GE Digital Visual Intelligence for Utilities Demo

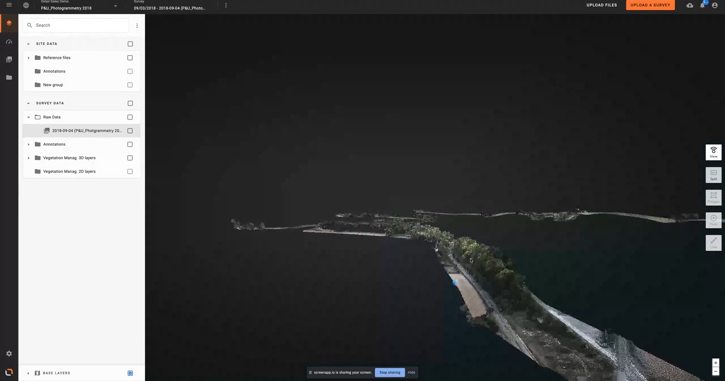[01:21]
The platform can overlay this information with legacy utility data, shown here in green. For this project, we've imported a digital twin of the powerline that will be used to compute the
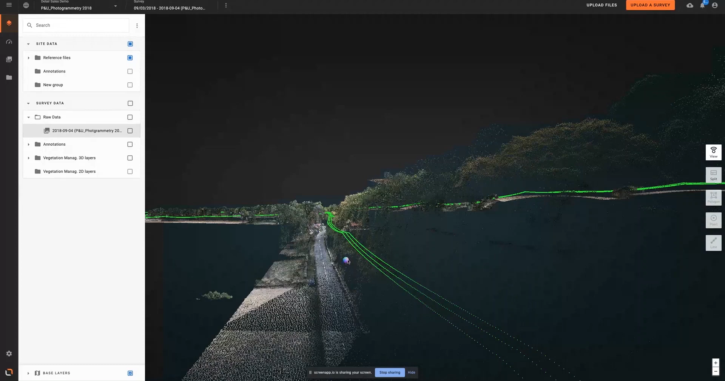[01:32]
risk encroachment with adjacent vegetation.
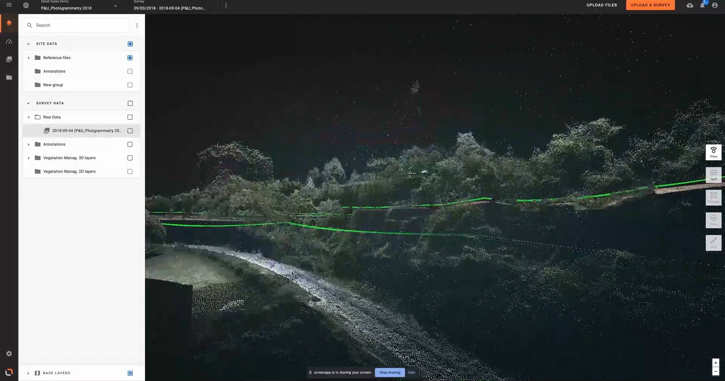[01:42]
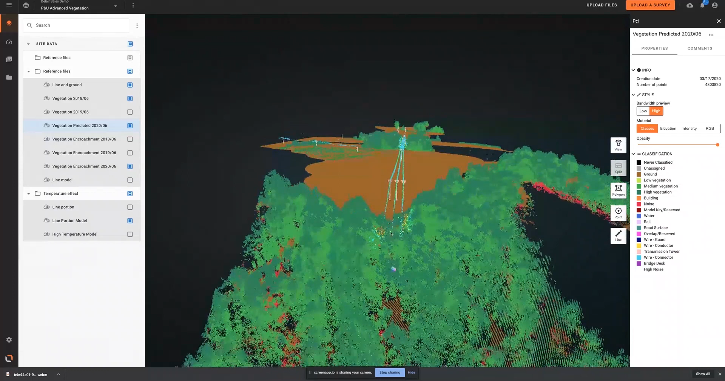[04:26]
as well as determine potential risk of fall.
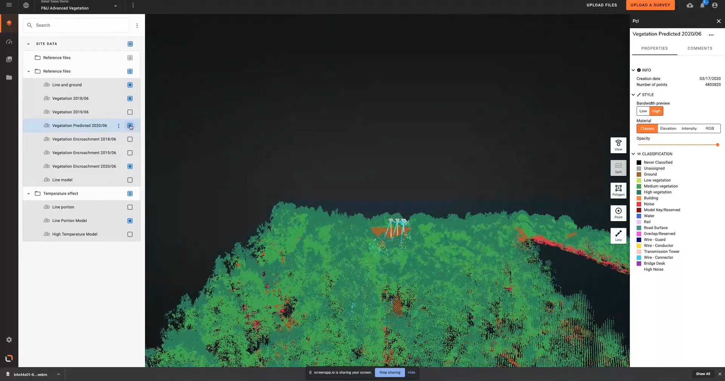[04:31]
The same type of dynamic approach can be applied to the conductors. As the load inside the conductors changes, they sag, changing the risk model for vegetation encroachment.
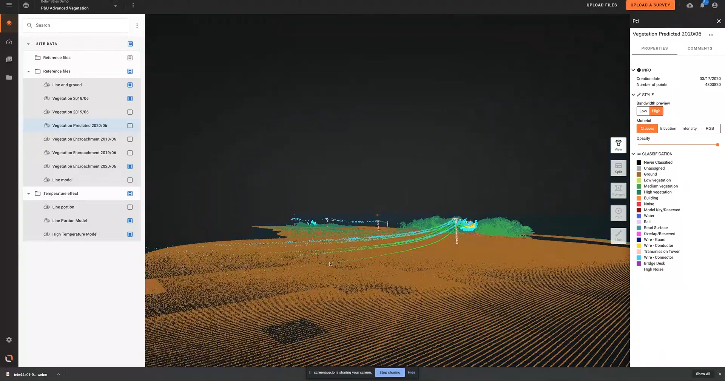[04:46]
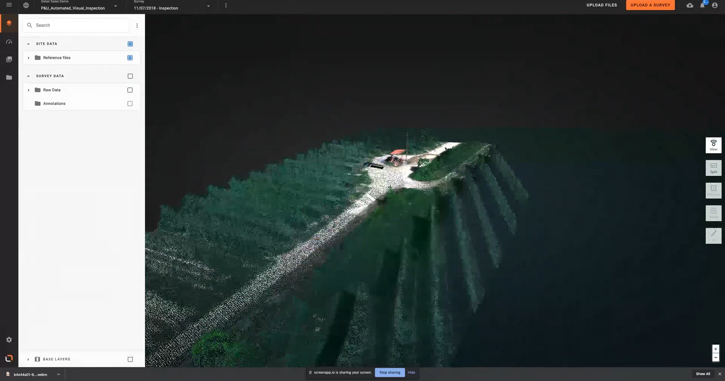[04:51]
In addition to vegetation management, the platform also helps automate the asset inspection process,
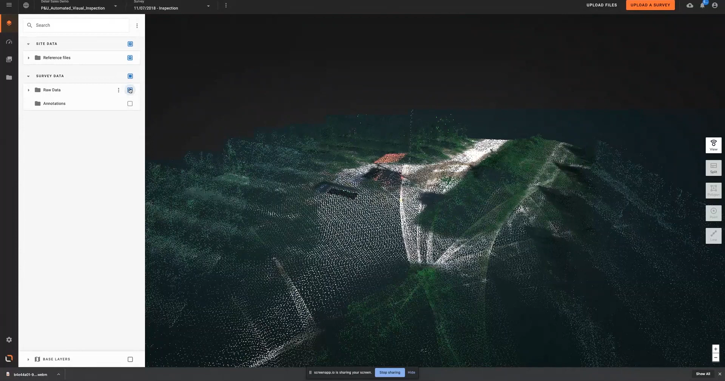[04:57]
notably for the inspection of distribution and transmission poles.
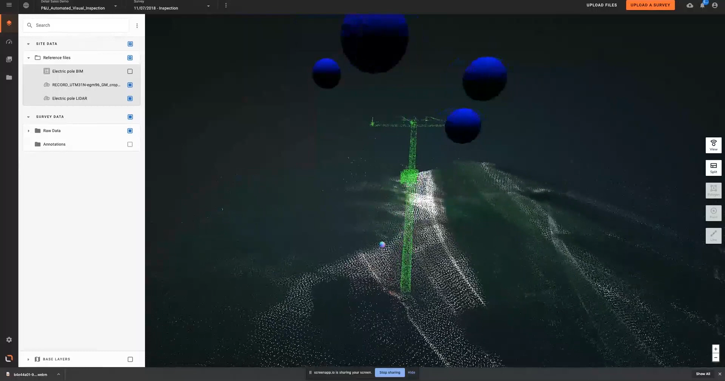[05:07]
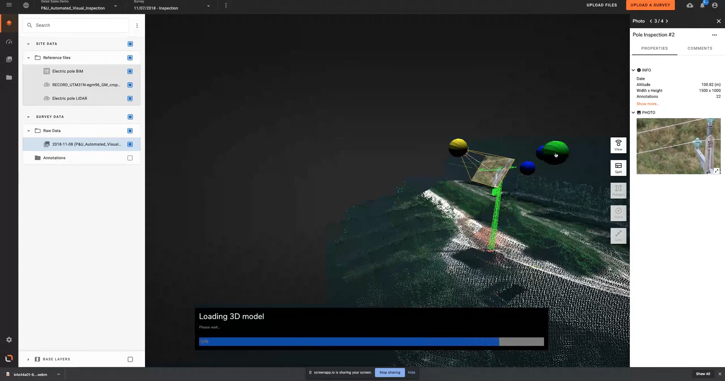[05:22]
The platform lets you visualize each of these pictures in 2D and 3D and allows technicians in the field to annotate them and share them across the organization in real time. This develops global awareness of a topic and improves
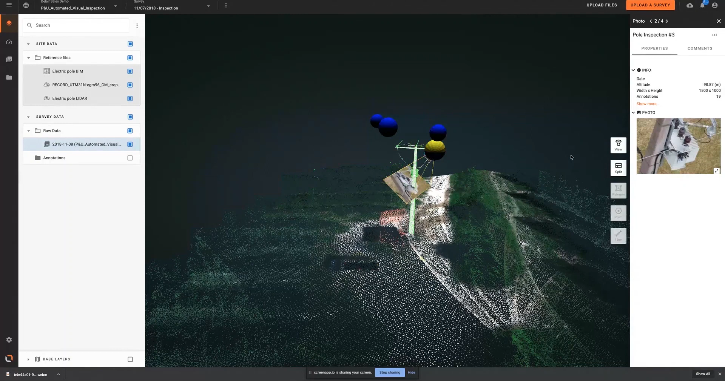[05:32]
decision making along the asset management process.